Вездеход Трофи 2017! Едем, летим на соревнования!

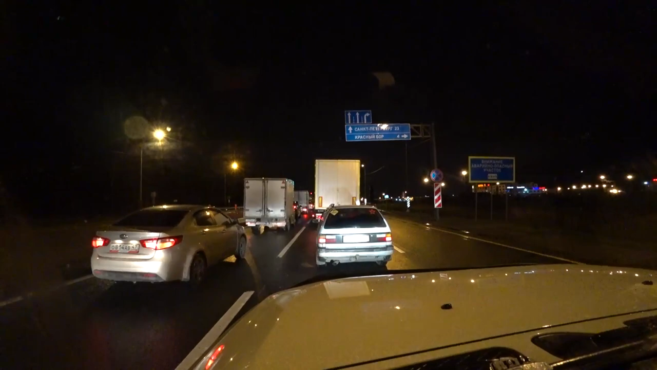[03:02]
Вот, ребят, время 6 утра, фуры начинают просыпаться, дорога становится оживленной. До Питера, до места мне осталось 32 километра. Почти что доехал. Ура, Питер!
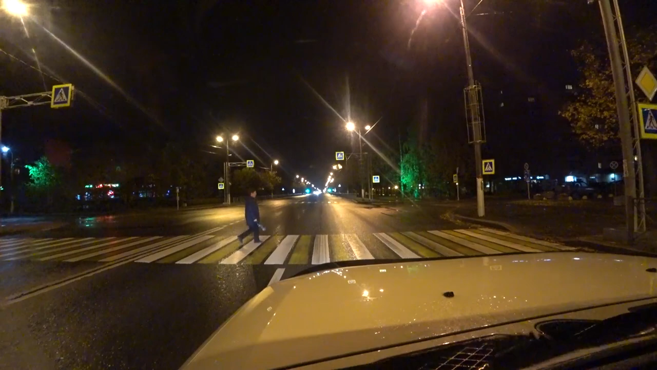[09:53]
Сейчас пешехода пропускаю, а так пропустил поворот. Заболтался с вами. Ох! А тело промахнулся. Да, все вот о подписчиках думаешь, и никак доехать не можешь даже. Короче, вот будет у нас офигенный приз, будет офигенное соревнование. Так что все смотрите все увидите сами.